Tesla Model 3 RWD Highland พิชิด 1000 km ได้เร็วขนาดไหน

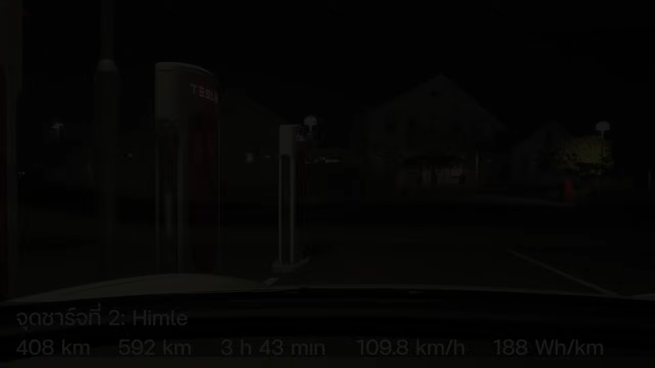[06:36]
เรามาถึง Him และ Super George นะครับแล้วก็ผมคำนวนผิดนิดหน่อยนะครับเรามาถึงนี้แล้วก็มีสัก 15% นะครับเพราะว่าเมื่อกี้ตอนเรากดใน Navigation ผมไม่ได้กดที่นี่